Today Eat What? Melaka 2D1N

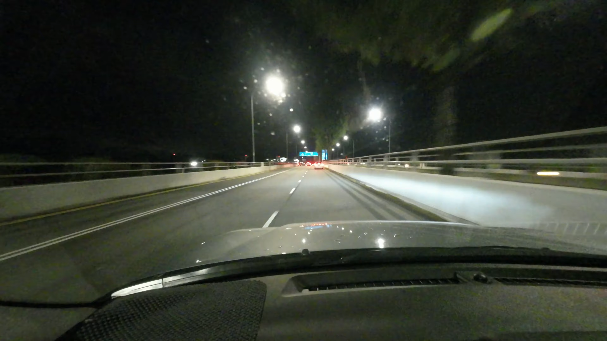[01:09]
Okay, so this second link at the Singapore side, not so bad. Let's see how long it takes to jam.